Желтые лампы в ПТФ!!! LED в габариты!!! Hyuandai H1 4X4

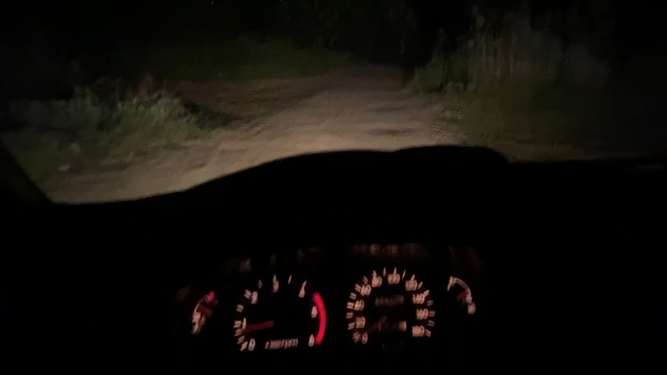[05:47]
темноте что вечер стемнело можно проверить фары смотрите это сейчас светится
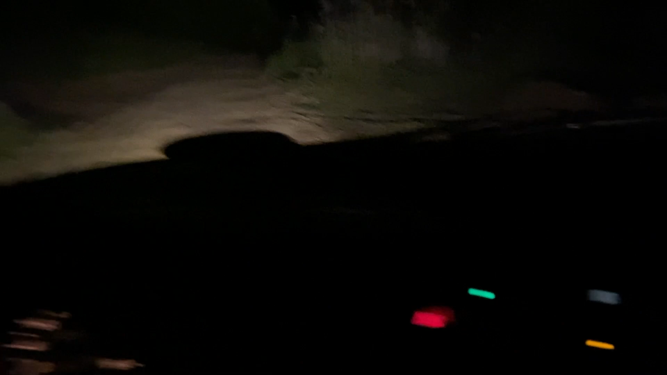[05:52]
у нас против туманки новые лампочки выключаю полная темнота включая плюс к ним сейчас включу ближний поп теперь
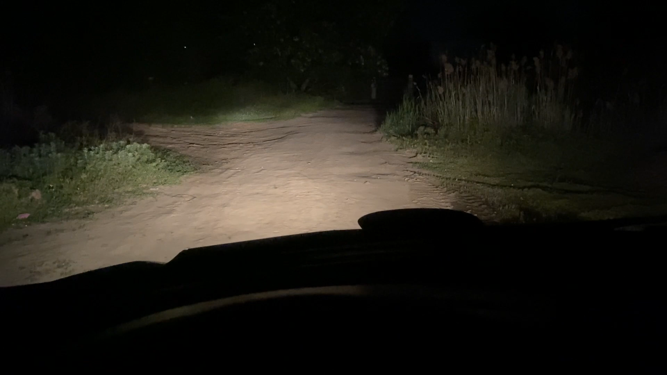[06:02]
ближний без туманок то есть ближний он светит на нормальную дистанцию с хорошей яркостью но при этом по бокам достаточно скучно если мы включаем туманки оп и картина дополняется дополнительным светом эффект работы самих туманок очень хорошо будет виден когда будет плохая погода потому что они расположены максимально низко к асфальту то есть они будут светить под туман и плюс ко всему у них температура сечения максимально желтая лампочки были куплены желтые сейчас посмотрим как это с улицы